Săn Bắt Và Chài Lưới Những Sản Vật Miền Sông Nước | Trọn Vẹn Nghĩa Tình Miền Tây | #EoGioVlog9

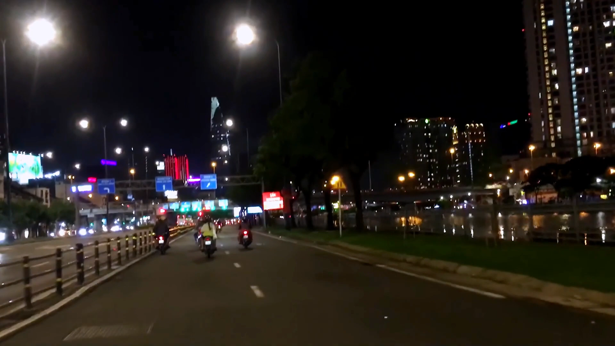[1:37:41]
Chuẩn bị vào hầm Thủ Thiêm rồi các bạn, mời các bạn cùng ngắm nhìn quang cảnh thành phố Hồ Chí Minh nha. Phía trước các bạn đó là tòa nhà Vitexco. đó, và những cái tàu ngoài xung quanh rất là nhiều đèn đẹp các bạn, đủ màu sắc hết. Thì phía trước chúng ta còn khoảng 300m nữa là chúng ta vào hầm Thủ Thiêm. Và hầm Thủ Thiêm cũng như chúng ta sẽ bước qua địa phận thành phố Thủ Đức các bạn. Thành phố Thủ Đức là nằm trong thành phố Hồ Chí Minh, thành phố trong thành phố. Rồi, chúng ta đã đến hầm Thủ Thiêm rồi các bạn.